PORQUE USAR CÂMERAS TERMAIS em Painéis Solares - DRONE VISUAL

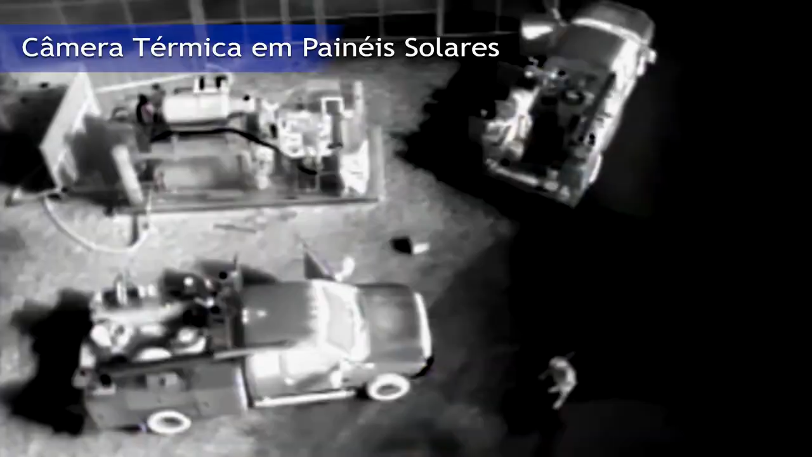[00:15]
Com essas câmeras é possível identificar qualquer objeto através da sua energia térmica ou basicamente através da sua temperatura.